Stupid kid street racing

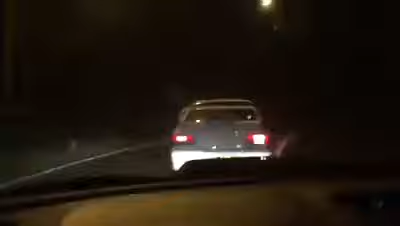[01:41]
這隻鱈後是追得上去沒有難度對於他來說這輛賽道和車手